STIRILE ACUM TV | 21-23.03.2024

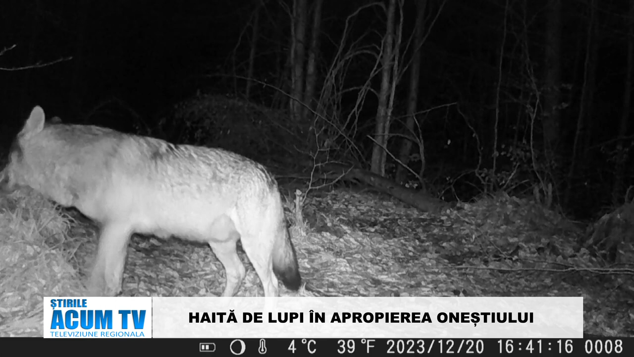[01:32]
Lupul este un carnivor social ce trăiește în haită și îndeplinește un rol crucial în menținerea echilibrului ecosistemelor naturale. Imagini frumoase cu o haide de lupi într-o pădure administrată de Ocolul Silvic Mănăstirea Cașin, din cadrul Direcției Silvice Bacău. Haida este formată din perechea conducătoare, masculul și feme la alfa, precum și puiilor. Uneori pot apărea și alții rude ale acestor alfa. În fiecare haită există o ordine respectată, iar limbajul corpului exprimă poziția lupului în haită. Lupii au simțuri foarte dezvoltate, un miros deosebit de fin,